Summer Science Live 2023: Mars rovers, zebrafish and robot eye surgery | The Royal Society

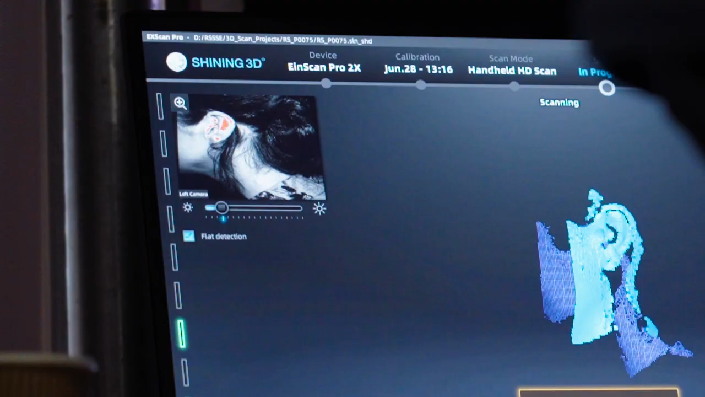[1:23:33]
and it sort of builds up a 3D model of your ear.
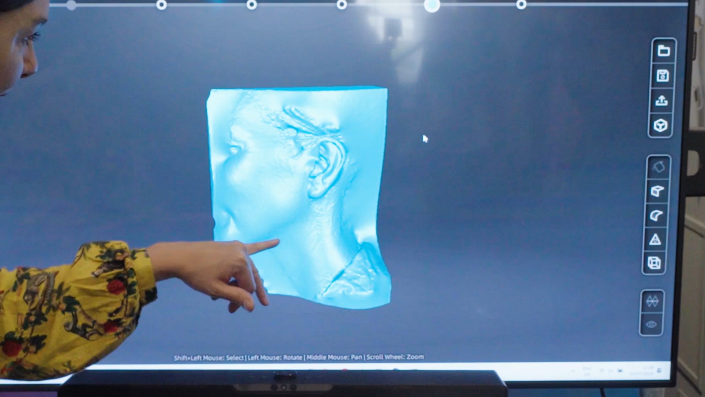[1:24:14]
And it is, oh my gosh, the details and like the ear piercing, you can see so much.